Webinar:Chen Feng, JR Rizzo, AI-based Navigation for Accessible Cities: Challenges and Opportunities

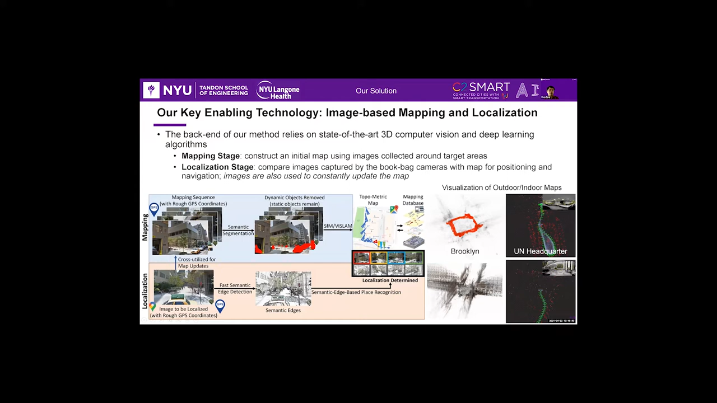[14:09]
the other one was the United Nations headquarters recently. And after we deploy the system,